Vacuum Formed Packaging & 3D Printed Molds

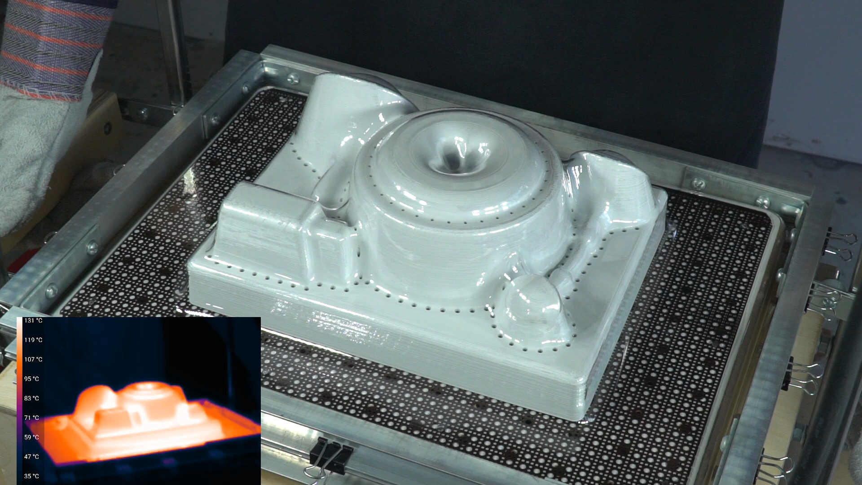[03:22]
On screen: scale top 131°C, scale bottom 35°C
The deepest parts of the plastic stay at a good temperature for quite some time, but there just isn't quite enough power to pull it all the way in.
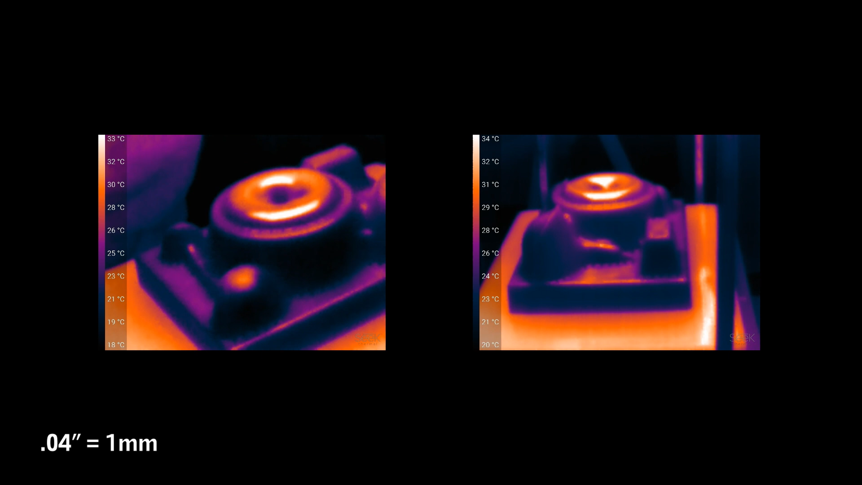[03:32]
A .04 inch sheet of plastic would likely perform better. The .06 plastic used in this test ended up being much stronger than it needed to be.
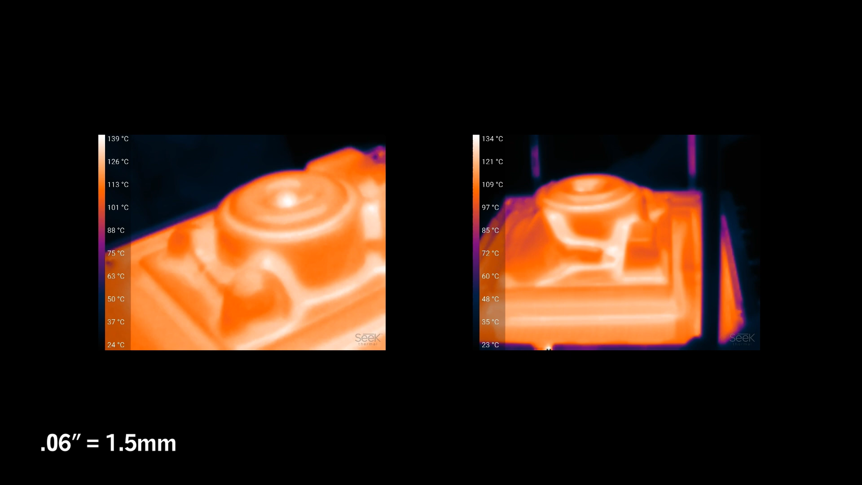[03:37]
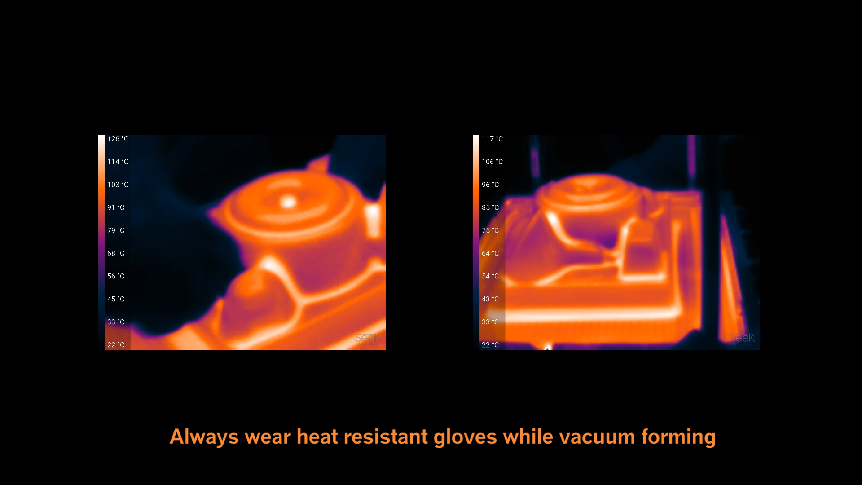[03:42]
On screen: scale bottom 22°C
One troubleshooting option is to push down on the plastic in the corners. This isn't effective on large surfaces, but works okay as a spot treatment.
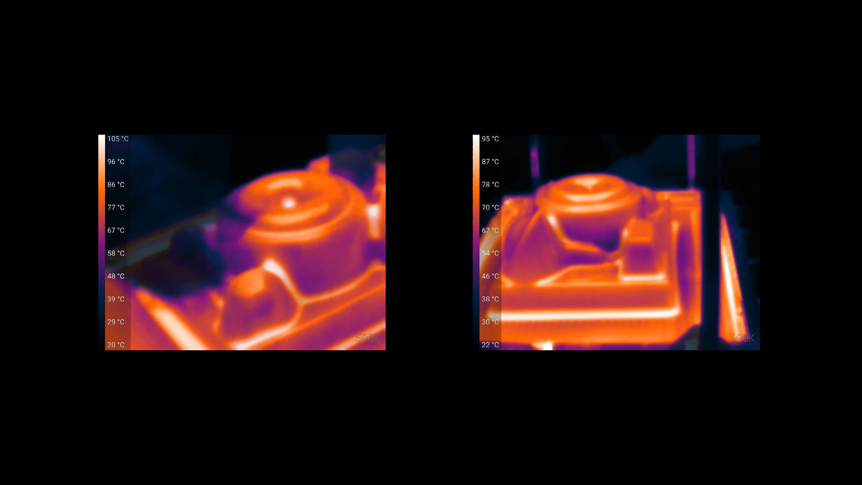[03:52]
Because we have hot plastic on a plastic mold, it's best to cool things down as fast as possible. You can use compressed air or even a leaf blower for this process.